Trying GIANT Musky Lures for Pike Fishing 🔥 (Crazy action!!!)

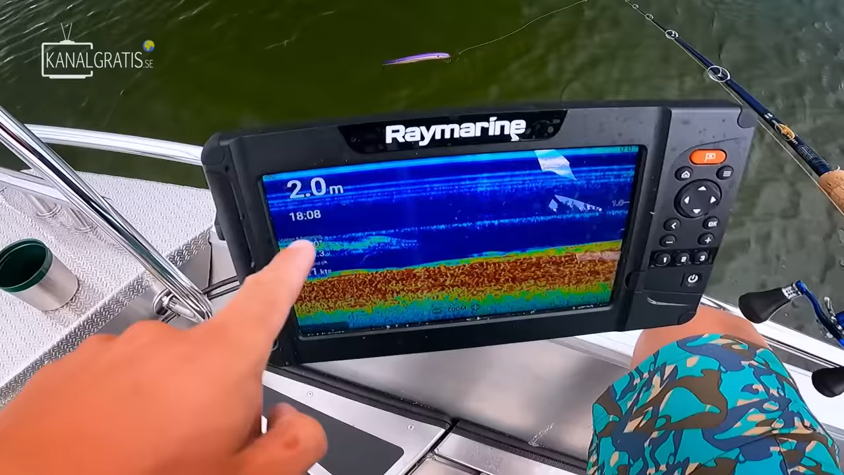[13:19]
On screen: depth 2.0 m
2.5 meters, some vegetation. We're seeing some bass fish in the surface.